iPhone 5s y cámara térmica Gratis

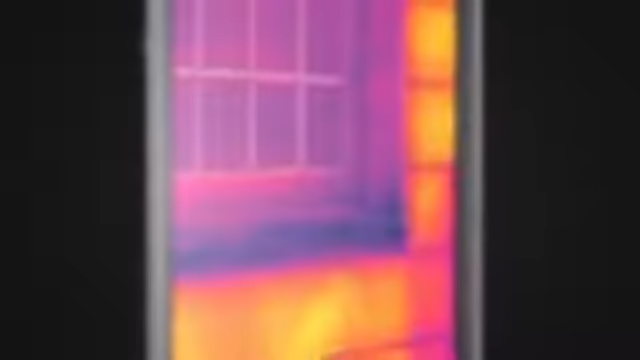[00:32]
This is infrared thermal imaging. And it gives you the power to see the heat.
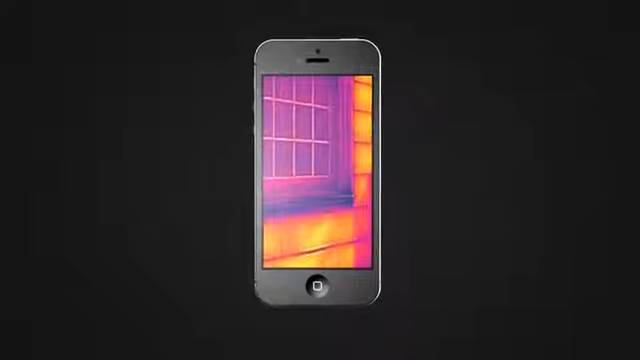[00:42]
Military technology that was reserved for the battlefield just a few short years ago has found its way into the palm of your hand.
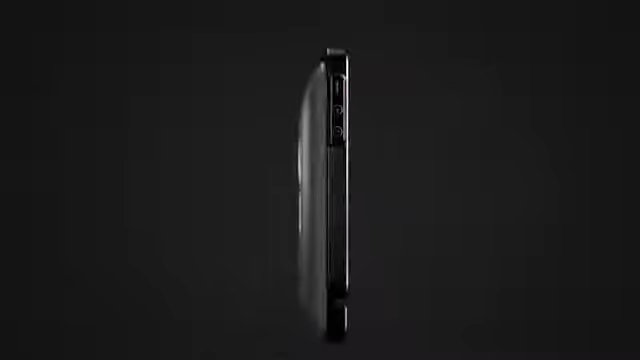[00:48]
Introducing FLIR 1. The world's first personal thermal imager slides right onto your iPhone 5.
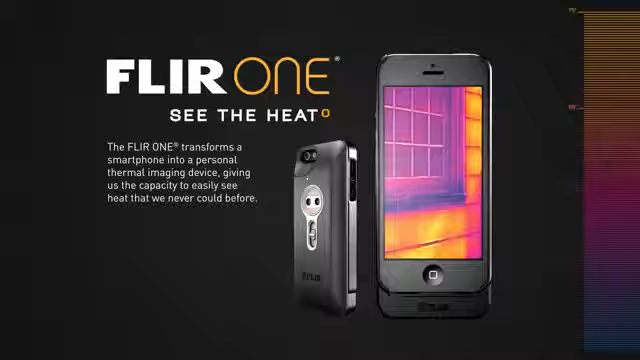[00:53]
So you can see the heat wherever you go. You can see the heat of danger lurking in the wild.
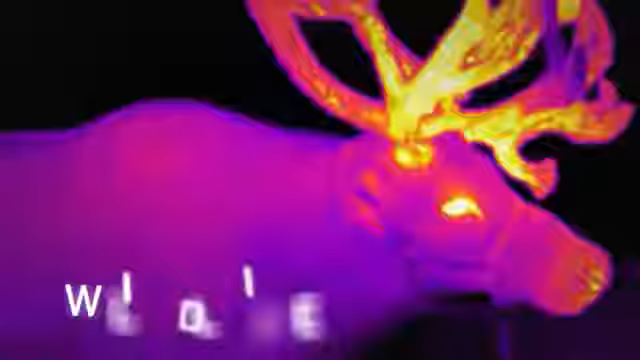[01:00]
Or through dense smoke or fog.
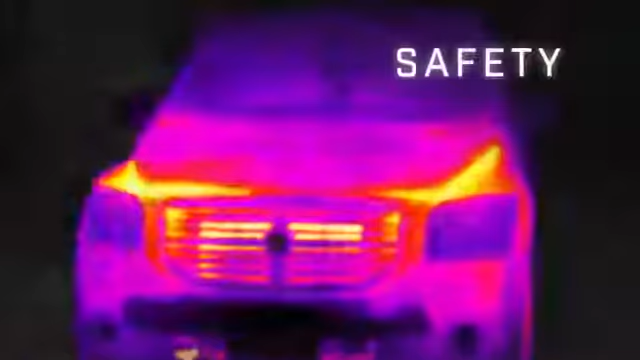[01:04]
You can see the heat of mechanical malfunction.
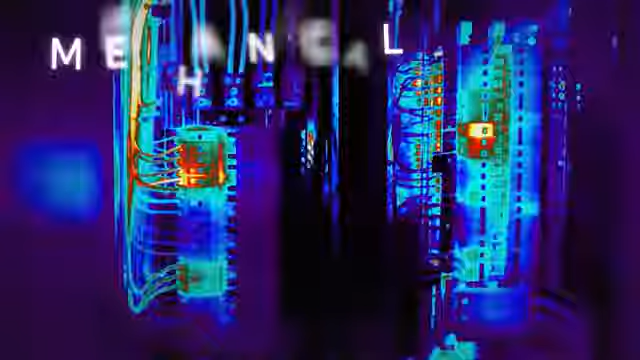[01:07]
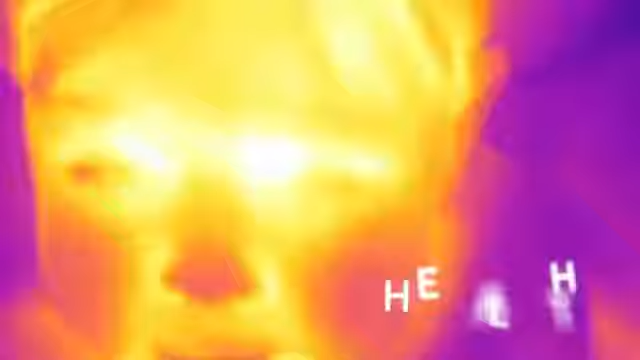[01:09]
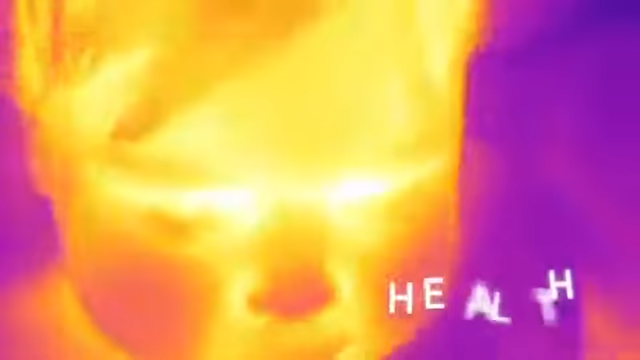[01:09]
Or from the onset of a fever. You can see the heat in where it's escaping.
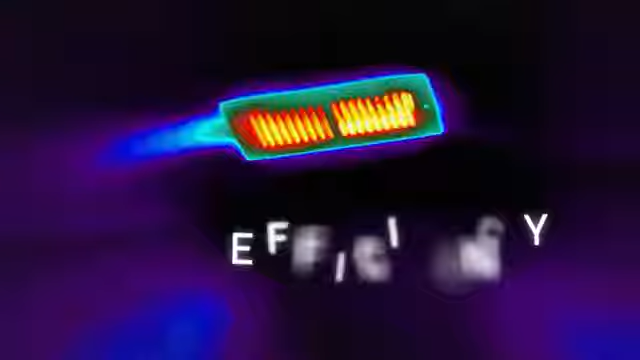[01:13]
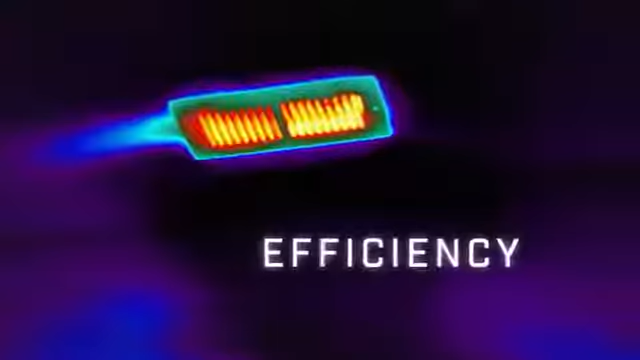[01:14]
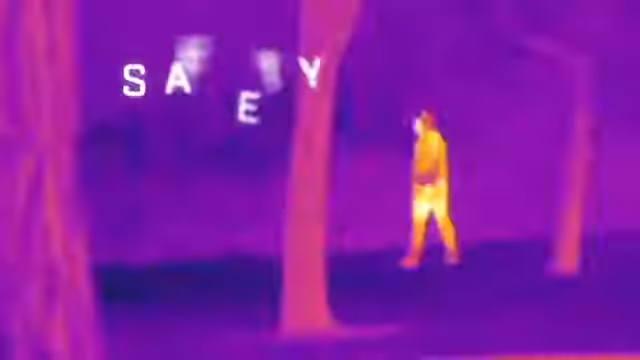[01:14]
And from hiding intruders. The FLIR 1 blends an actual picture with an infrared thermal image.